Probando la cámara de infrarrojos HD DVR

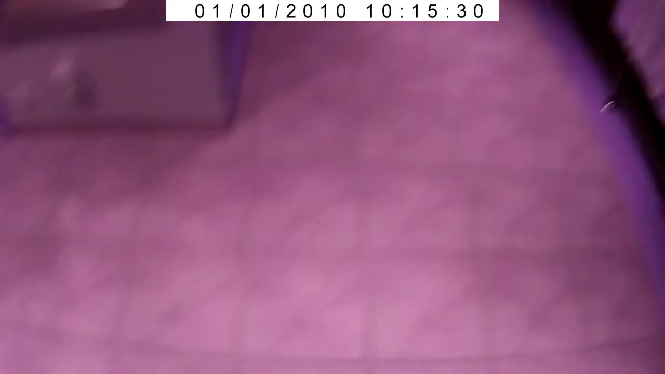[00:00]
Bueno, estamos probando la cámara de infrarrojos y vamos a entrar a la habitación de Adrián a ver si lo vemos.